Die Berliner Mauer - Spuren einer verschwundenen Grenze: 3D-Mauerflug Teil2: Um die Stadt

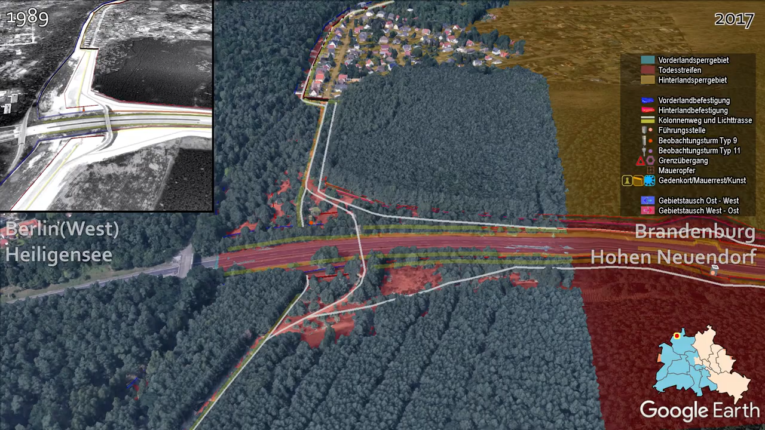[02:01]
Wir erreichen nun die ehemalige Grenzübergangsstelle Stolpe. Diese hatte enorme Ausmaße und war in ein, wie man anhand des großen orangen Sperrgebietes erkennen kann, weiträumig abgesichertes Waldgebiet eingebettet.
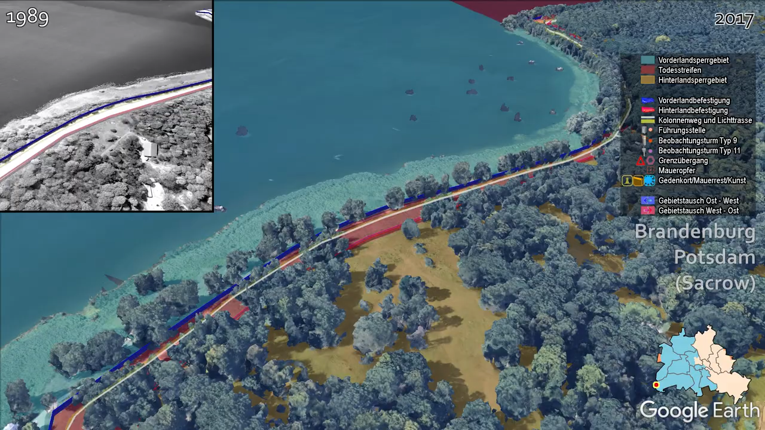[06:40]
Diese war damals durch die Mauer vollständig isoliert und lag im unzugänglichen Vorderlandssperrgebiet.
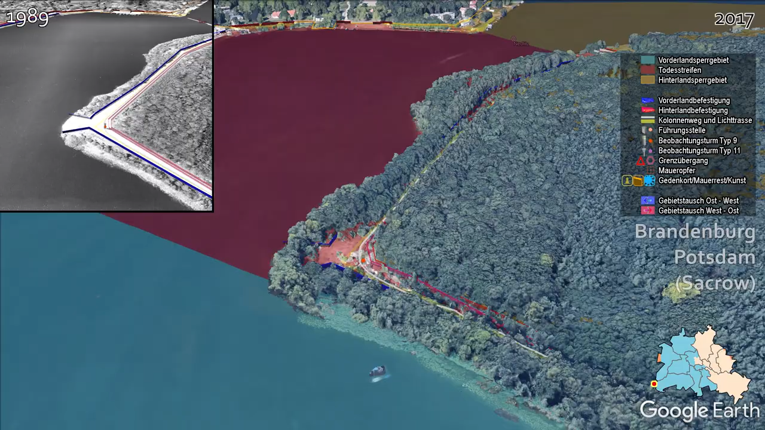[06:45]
Die Grenzübergangsstelle Nettlitz-Jungfernsee diente der
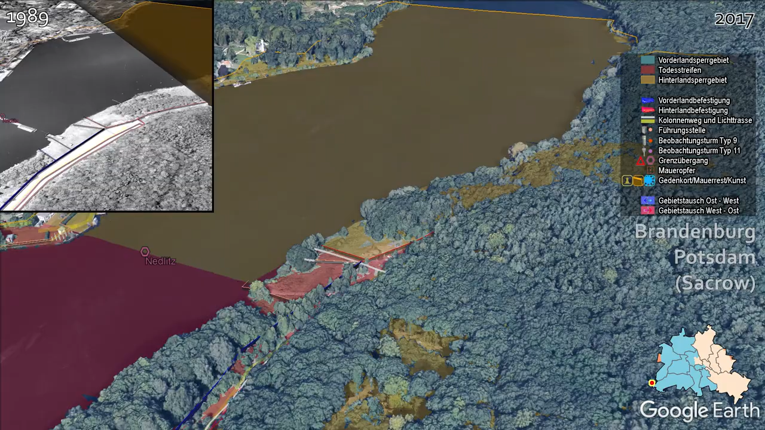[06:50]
Abfertigung des grenzüberschreitenden Güterverkehrs auf den Binnenwasserstraßen zwischen der Bundesrepublik und West-Berlin sowie der Binnenschiffe der DDR.